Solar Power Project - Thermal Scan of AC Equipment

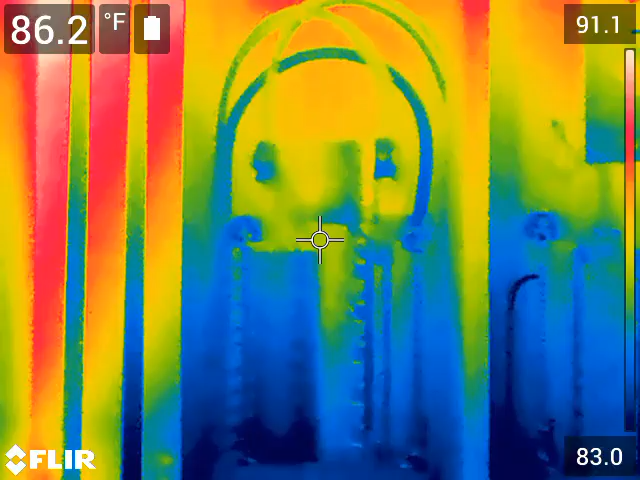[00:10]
On screen: spot 86.2°F
This is a thermal imaging recording of my electrical system inside my solar power room. This first panel that we're looking at right here is the utility inverter input panel.
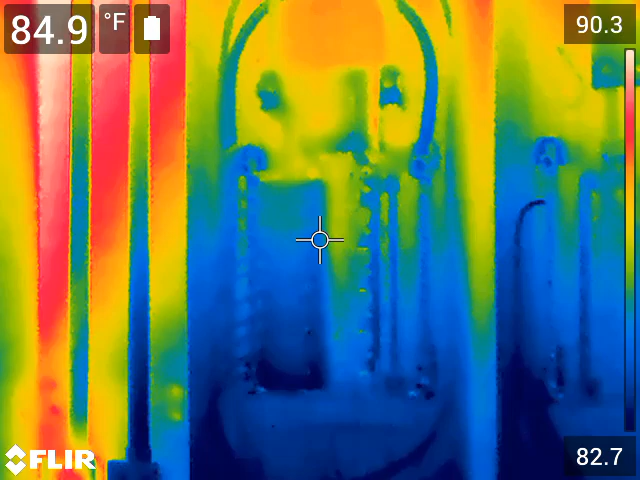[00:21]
On screen: spot 84.9°F
This is the panel that feeds utility power to my inverters. I'm doing a scan here. I don't see any issues. You see the colors changing because of the scale. Let me fix the scale a little bit. That way it won't be moving.
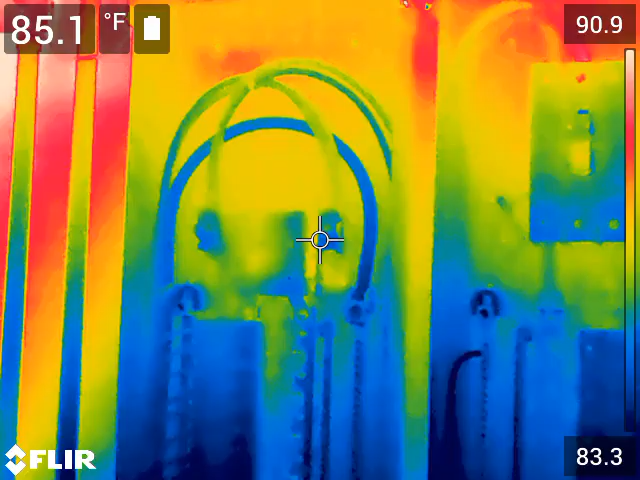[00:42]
On screen: spot 85.1°F
That way it won't let me fix it in the video.
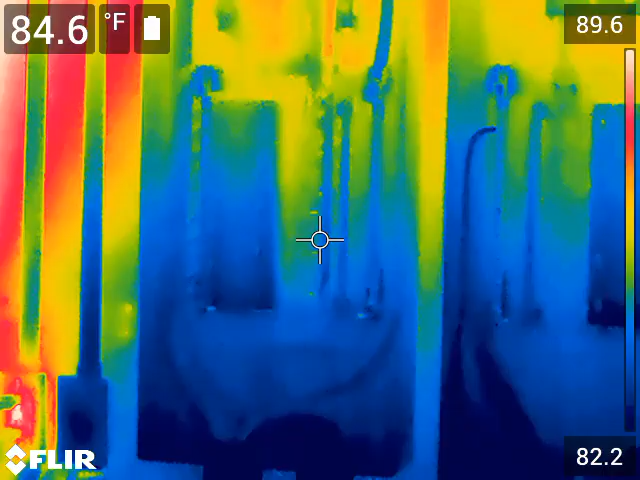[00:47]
On screen: spot 84.6°F
Anyway, I don't see any issues here.
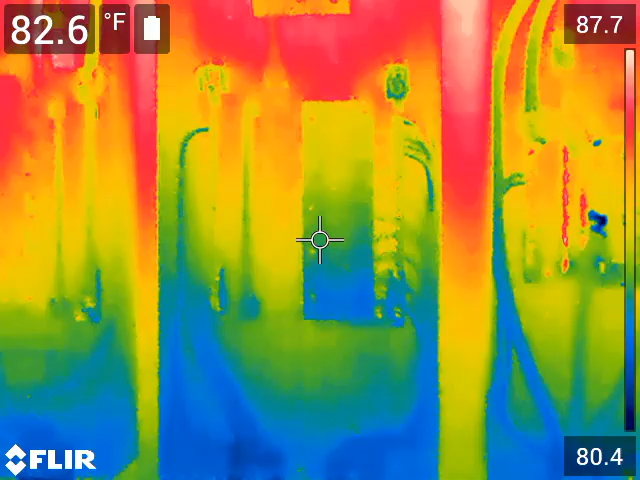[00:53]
On screen: spot 82.6°F
The second panel, this is the inverter output panel. The AC coming from the inverter.
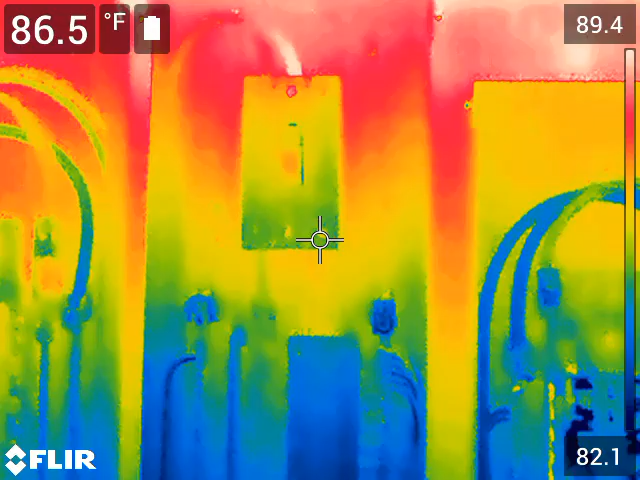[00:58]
On screen: spot 86.5°F
Now if you'll notice,
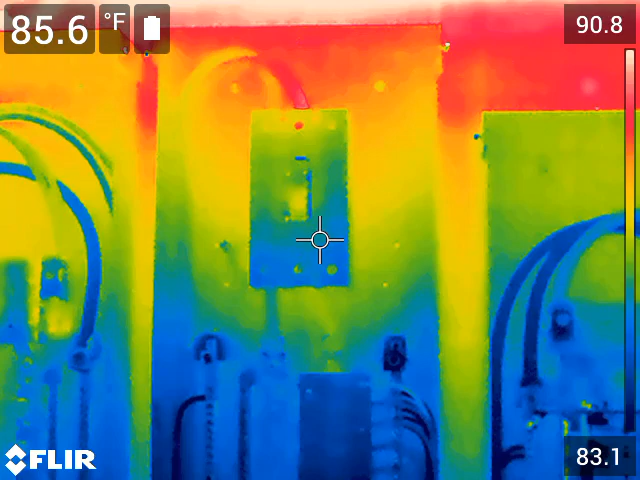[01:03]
On screen: spot 85.6°F
there's a little difference right here on this center right there. It's at 89
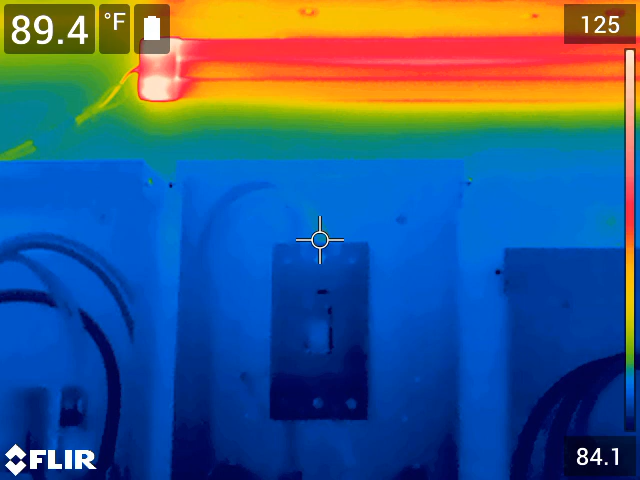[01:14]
On screen: spot 89.4°F
degrees and the other wire is at 88. So it's only one degree temperature. Even though when you come down, you see it looks like there's a big difference.
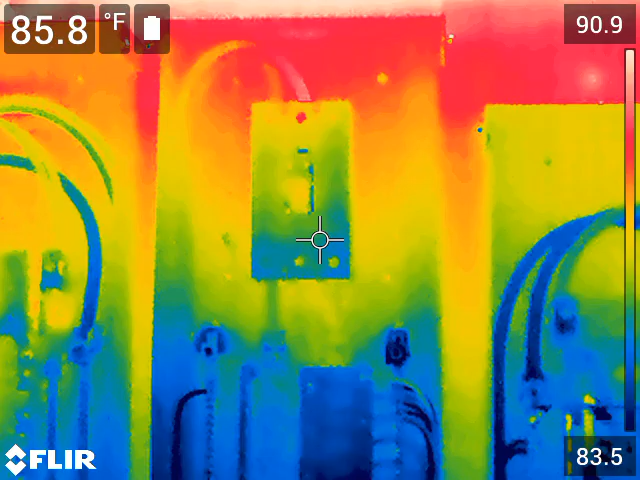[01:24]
On screen: spot 85.8°F
But the temperature scale on the right is not very large.
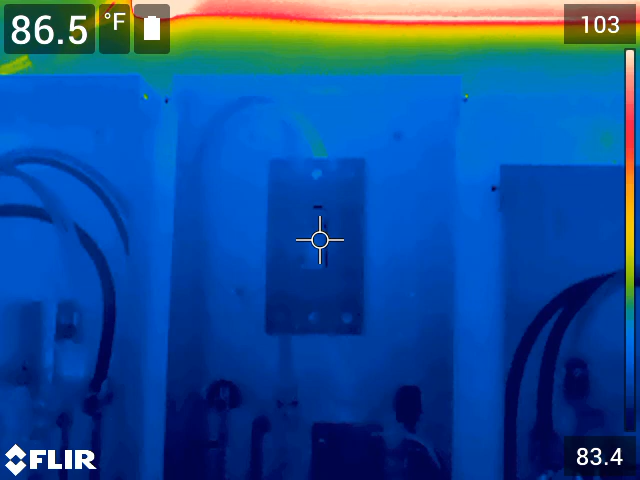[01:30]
On screen: spot 86.5°F
So when I put the dot over there, I can measure the temperature and measure the temperature of the other wire. And there's no issue there.
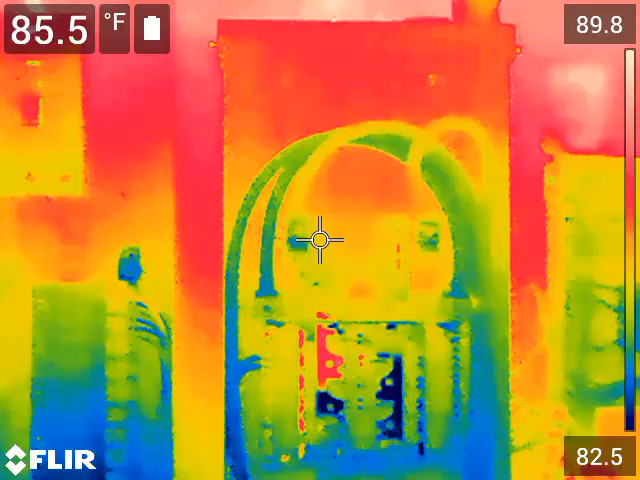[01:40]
On screen: spot 85.5°F
Normally, you wouldn't be very concerned about
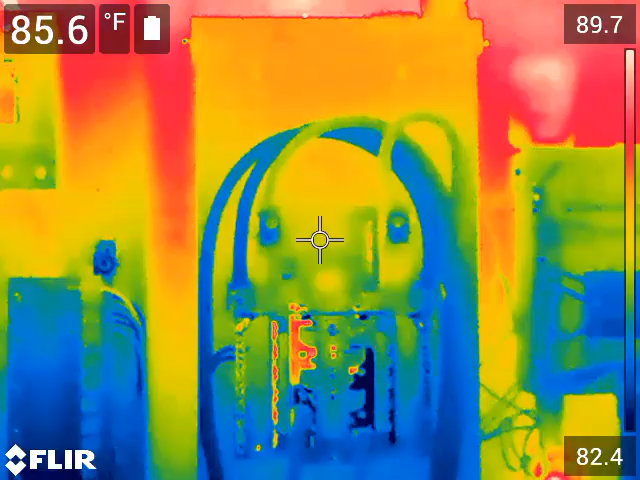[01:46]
On screen: spot 85.6°F
temperature differences in your wire until you get around 5 degrees. That one degree is insignificant. This is the system output panel. This is the power that actually goes to the transfer switch on the outside that goes to my house.
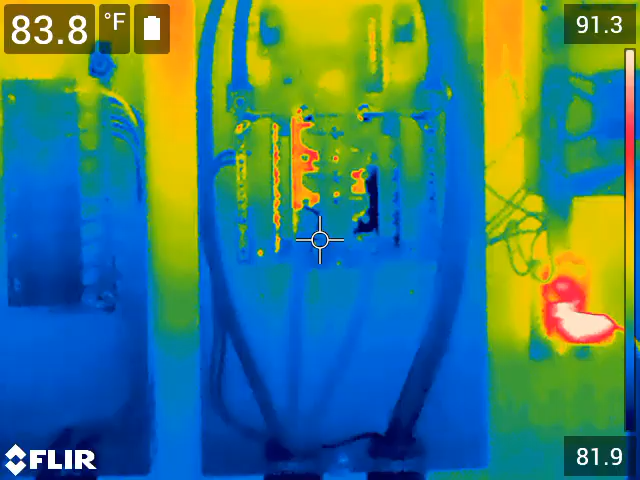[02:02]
On screen: spot 83.8°F
That ultimately ends up in my house.
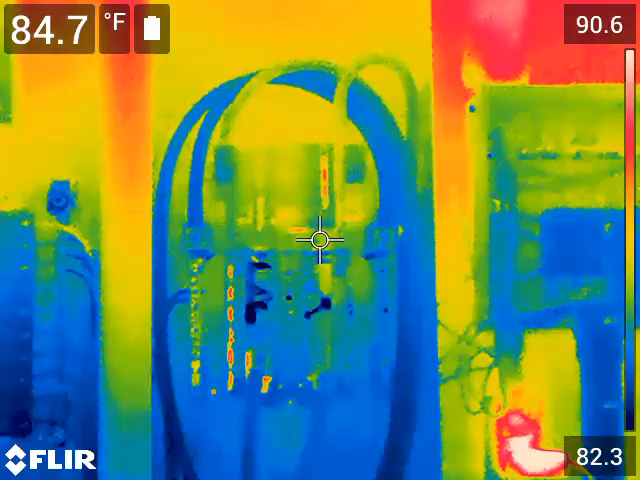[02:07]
On screen: spot 84.7°F
It actually goes to another transfer switch.
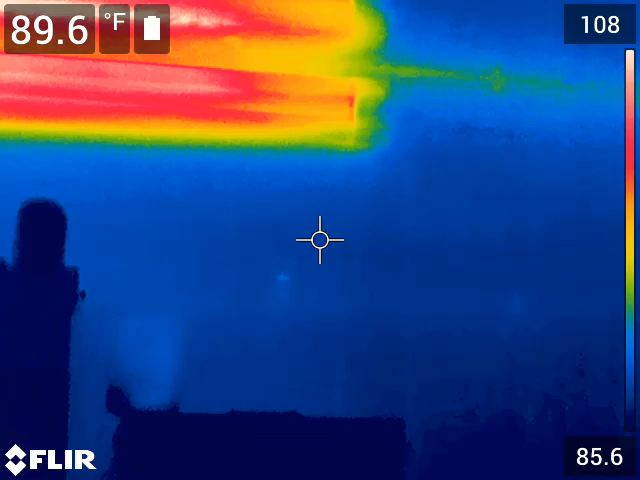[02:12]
On screen: spot 89.6°F
This here is my solar power room utility panel.
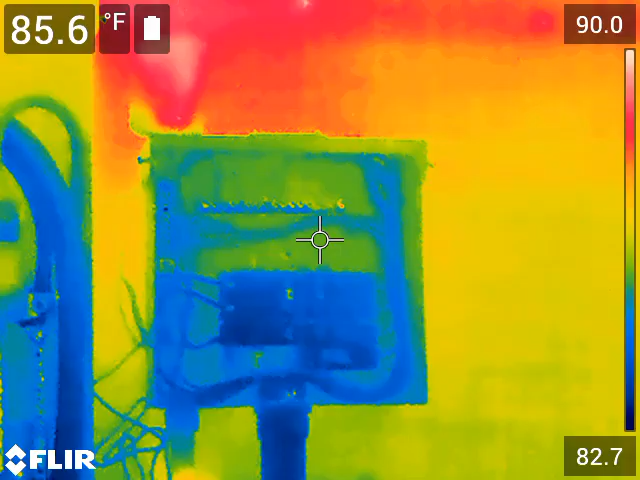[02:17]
On screen: spot 85.6°F
This is what's feeding the lights and the receptacles. No issues there.
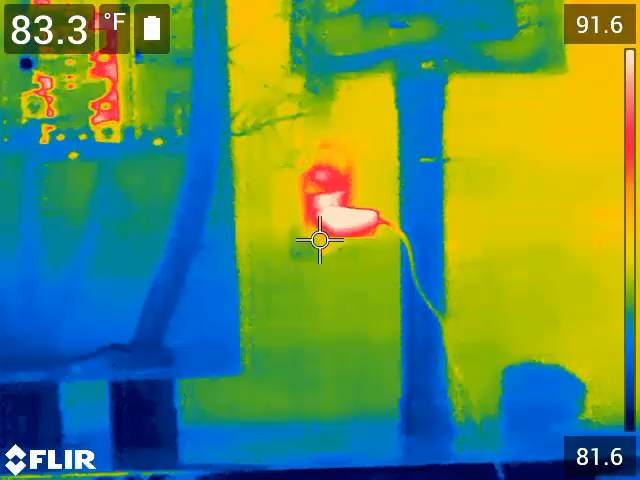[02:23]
On screen: spot 83.3°F
That right there is the power supply for my
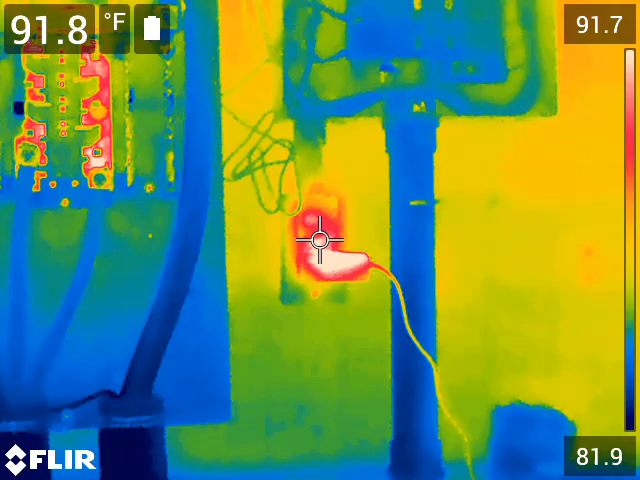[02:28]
On screen: spot 91.8°F
solar assistant, the Raspberry Pi for the solar assistant.
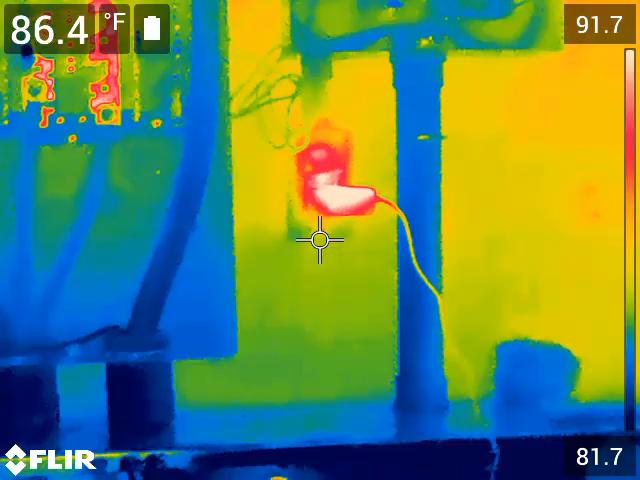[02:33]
On screen: spot 86.4°F
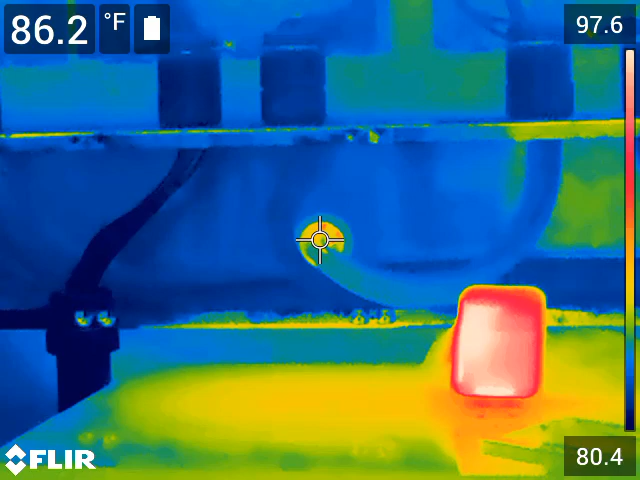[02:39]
On screen: spot 86.2°F
A little darker, I mean brighter spots right there. That's from the outside.
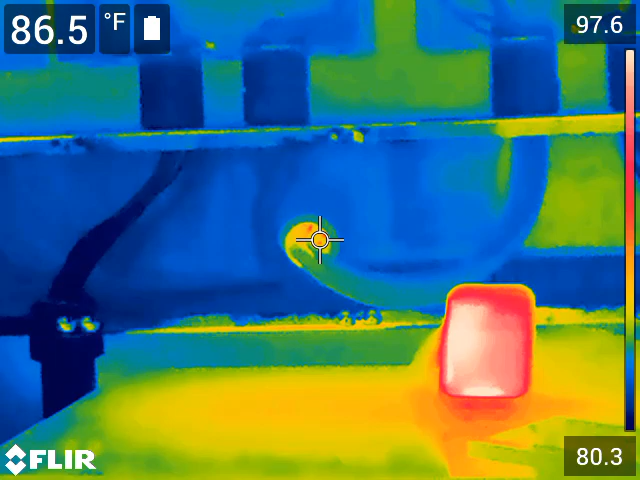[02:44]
On screen: spot 86.5°F
So there's outside temperature coming in there. I see I'm going to have to, before I get through with all this,
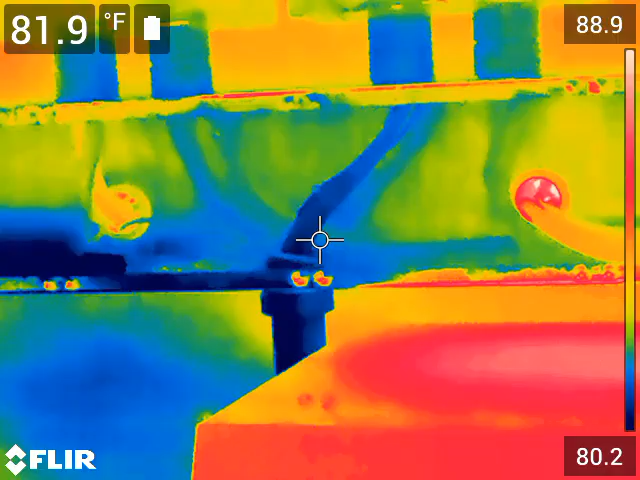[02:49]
On screen: spot 81.9°F
I'm going to need to stuff those conduits to reduce that heat input into the building.
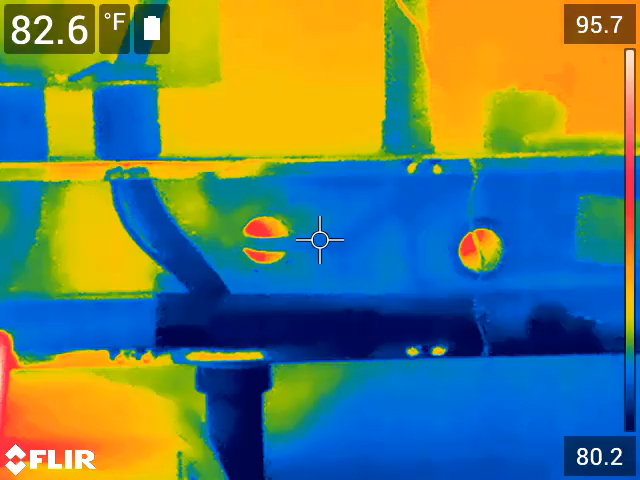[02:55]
On screen: spot 82.6°F
That's my iPhone.
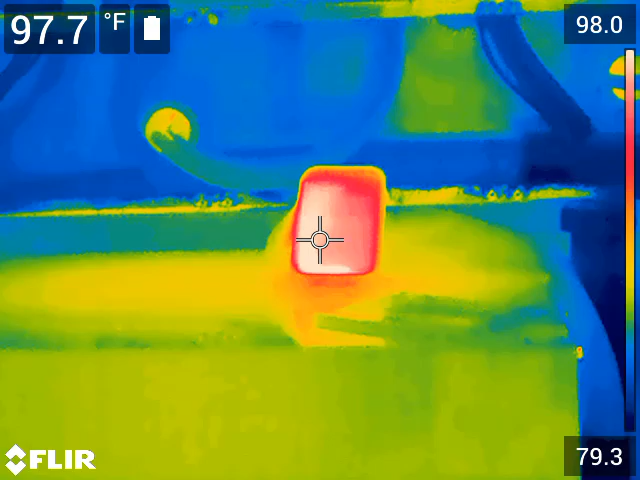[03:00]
On screen: spot 97.7°F
This is my transformer. Now the core of the transformer gets pretty warm.